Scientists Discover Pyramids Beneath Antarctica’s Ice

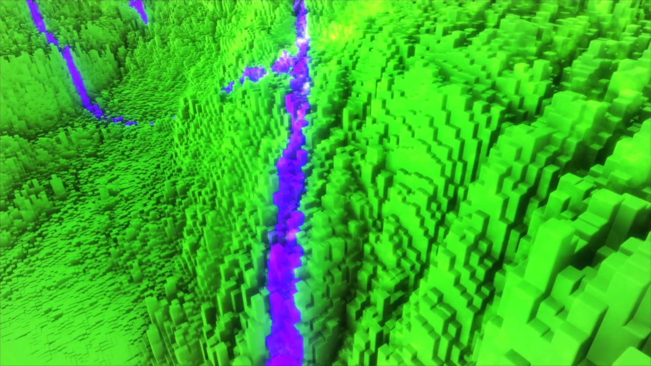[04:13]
In 2017, high-resolution scans revealed three-dimensional contours beneath the ice in regions previously inaccessible. Among them, distinct triangular structures with perfect geometric proportions.